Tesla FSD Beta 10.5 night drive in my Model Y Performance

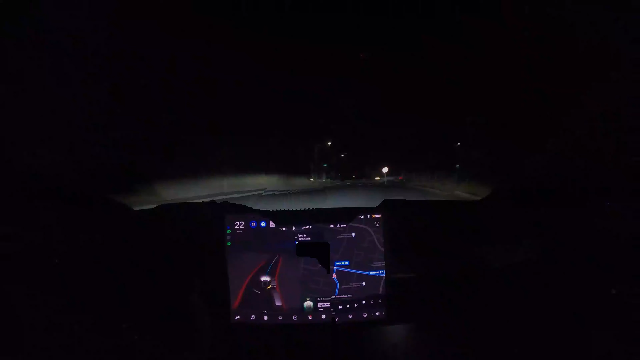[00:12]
all right welcome back everybody to another episode of now tesla fi full self-driving beta 10.5 we're gonna go for a night drive i've established a decent loop and we're gonna check it out at night and see how it does as a reminder the blue circle means that it is in full self-driving mode and when it is
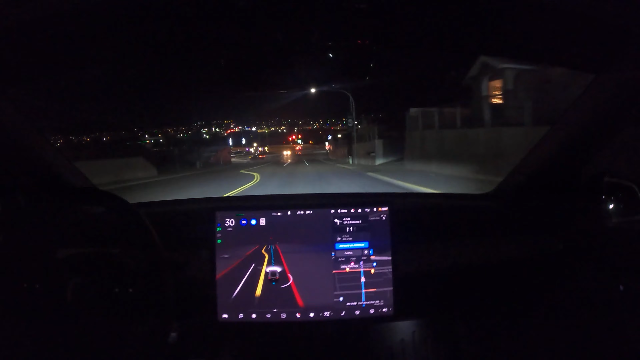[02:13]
but it sometimes will do strange things so four-way stop not a big deal usually during the day when this is really busy it can be a bit of an issue but this should be no problem at all perfect the next challenge is we need to be in the left most left turn lane sometimes it likes to get into the right left turn lane and it's having some hesitancy here about being in this lane but this is correct this is the lane we want to be in
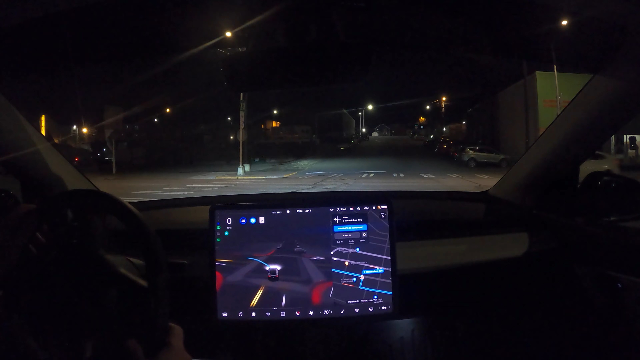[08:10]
it should totally go has no reason to not go okay there's a car coming i'm in the middle of the road again since there's not really any traffic i'm just gonna let it do its thing and it's just yeah that's terrible i pretty much did that same thing during the day drive as well you got to i mean it's a lot like chuck's lefts except not nearly as fast shout out to chuck cook uh definitely go watch his unprotected left videos he's got a great setup there and it's really interesting to see the behavior over time